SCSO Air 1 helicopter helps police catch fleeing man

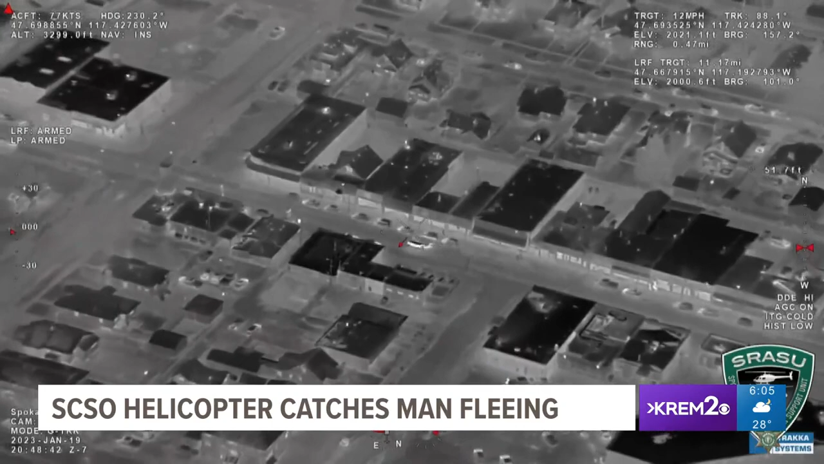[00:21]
The Spokane County Sheriff's Air One Helicopter was on a scheduled patrol last night when a Spokane Police officer called out over the radio that a pickup was speeding off from a traffic stop. You can see that truck here, and for the next 10 minutes, the Sheriff's Office says 25-year-old Brendan Pierce keeps driving on side streets and alleys, but the helicopter is tracking his every move and relaying that information to officers on the ground.
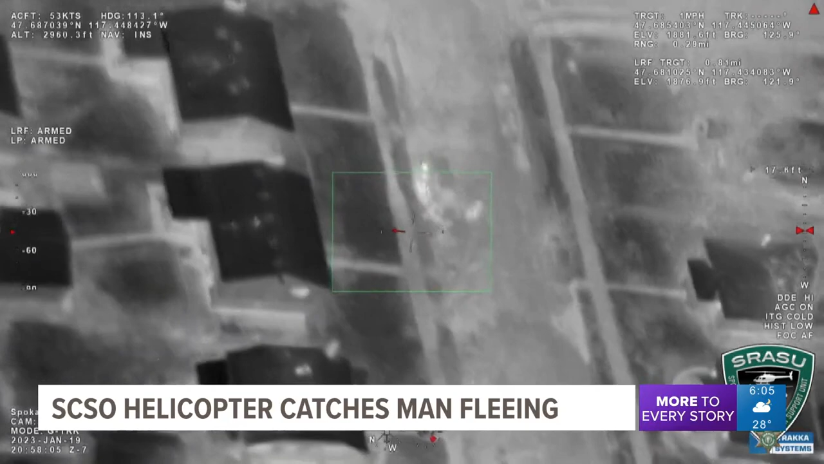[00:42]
Pierce then pulls over on Fairview near Northwest Boulevard and starts to run, but officers are on his tail. Police say this video shows the suspect attempt to throw out evidence before he tried to get over a fence, which is pulled down with him as officers take him into custody.